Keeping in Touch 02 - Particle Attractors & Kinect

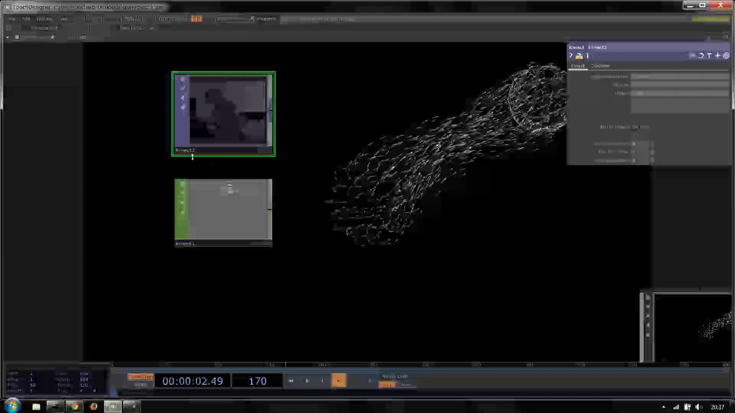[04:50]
So we can use, let's just make this visible so we can see exactly what I'm doing in conjunction with this Kinect.
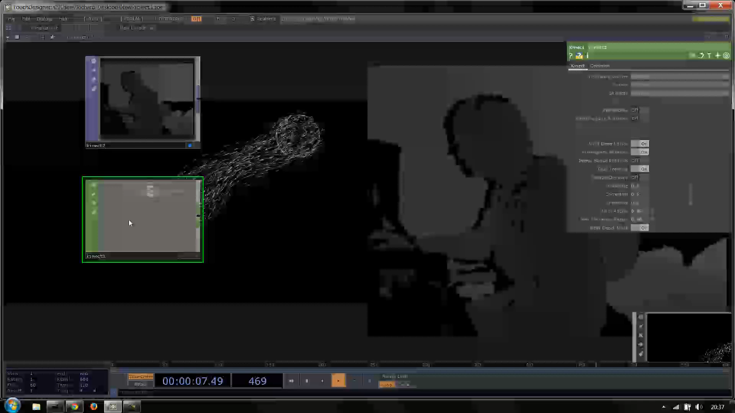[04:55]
So at the moment, we're getting world space positions. And world space is the Kinect space. What this means is that we have our XYZ positions of our bones, which are all of these channels in here,
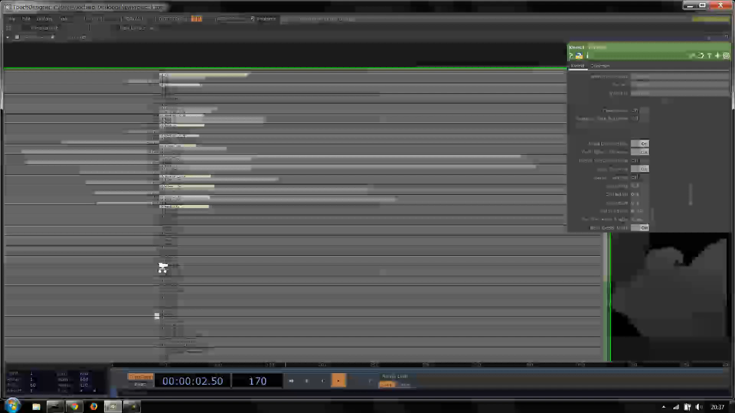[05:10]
are all relating to the world, to the 3D space, which the Kinect sees. We can calculate using this little toggle here, the image space positions.
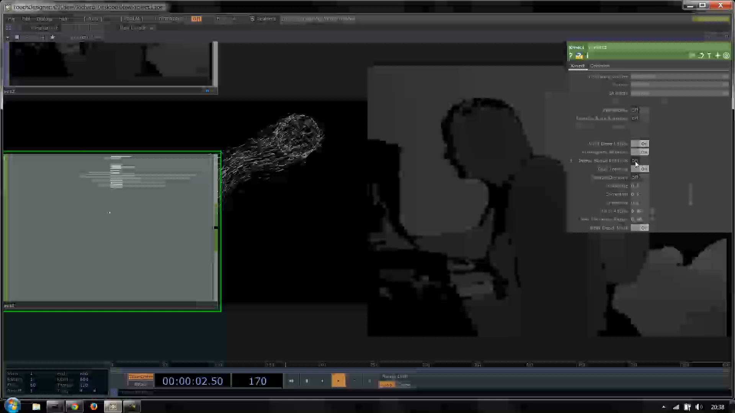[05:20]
And what this means is that rather than getting the world coordinates, we'll get the coordinates in UV space for our screen. And this is really useful for the example that we're going to do now.
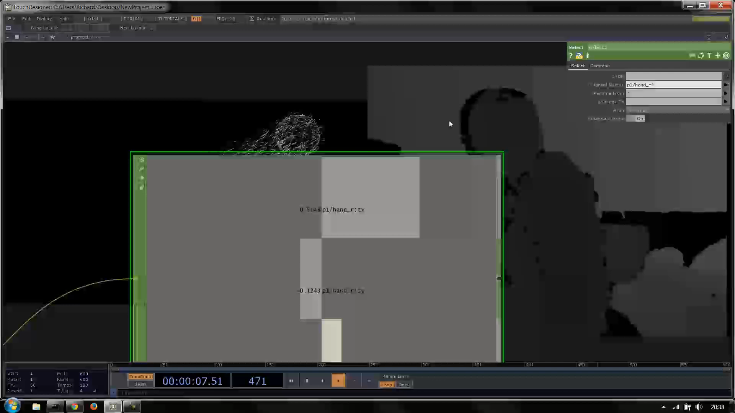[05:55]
So these are the different values that we have. So now if I move my hand left and right, we can see that it's not actually relating to the screen space.
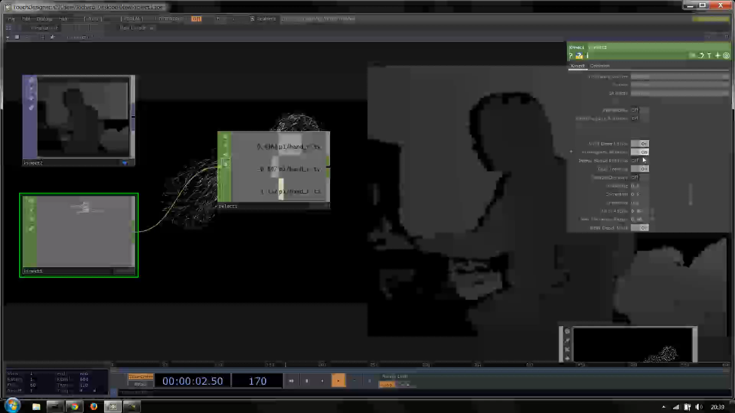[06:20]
So if I now calculate image space positions, you can see the difference there. We have 0.9 here and 0.5 here. So for image space, what I'm going to do is I'm just going to turn off those world space.
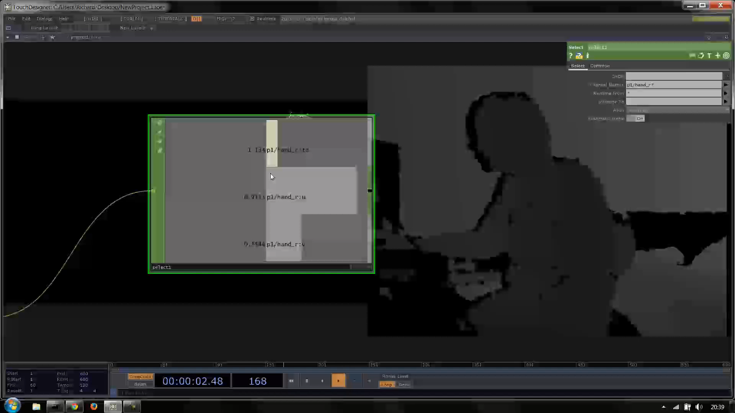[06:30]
And then image space will show us that if I move my hand to the right hand side, I get 0.8.
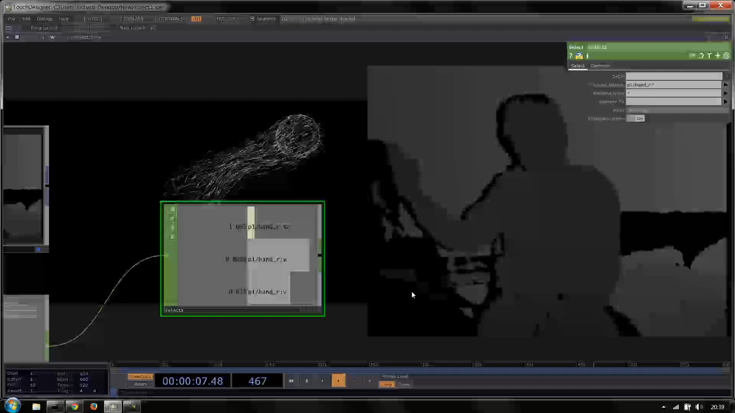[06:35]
If I move my hand to the left, I get 0.
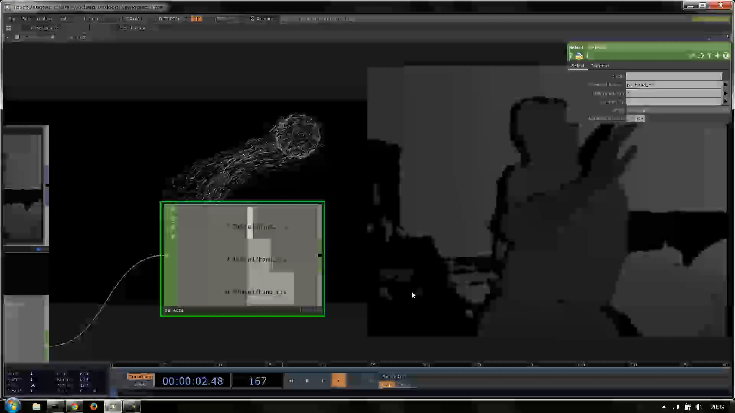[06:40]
So this is really the screen space that the connect sees.
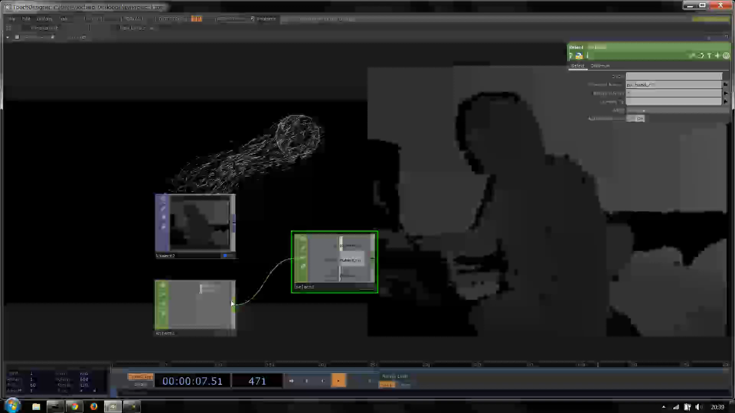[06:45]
The interesting thing about world space positions though, is that they will follow me. So image space is sometimes good.
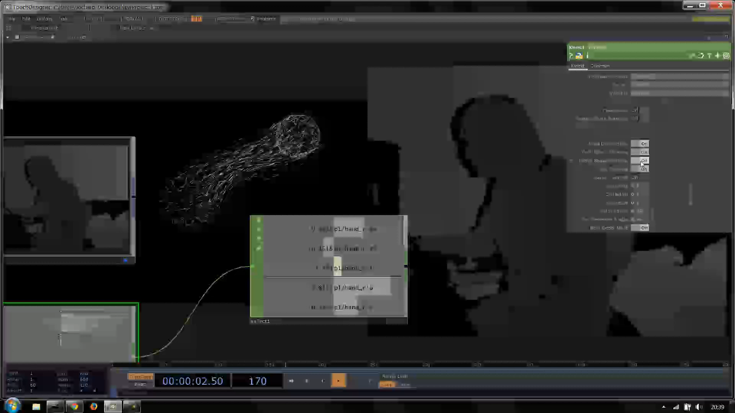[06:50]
World space is sometimes good to use. And actually for this tutorial, I think maybe I'll just use world space just to show how we can manipulate those values to actually fit our screen.
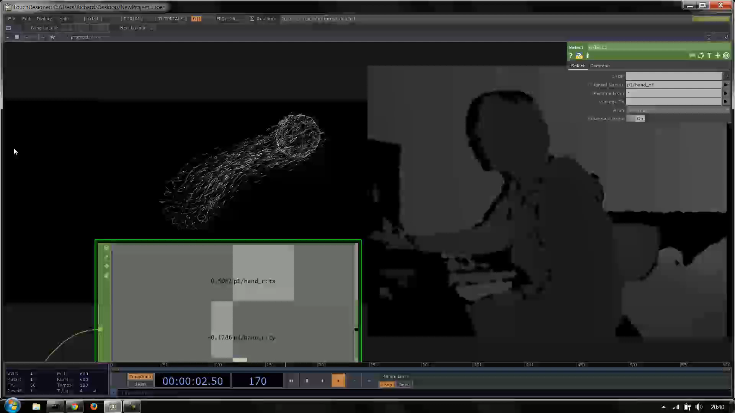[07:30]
So if I turn on my sphere, which is this one here. This is my attractor sphere.